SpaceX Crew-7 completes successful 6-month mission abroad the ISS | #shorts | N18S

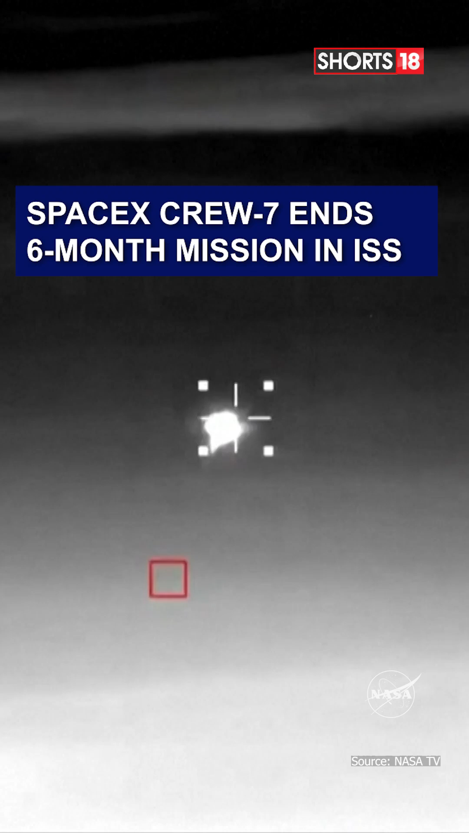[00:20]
Acquisition of SIM is on about 3 minutes and 30 seconds, and it looks like we are getting our very first...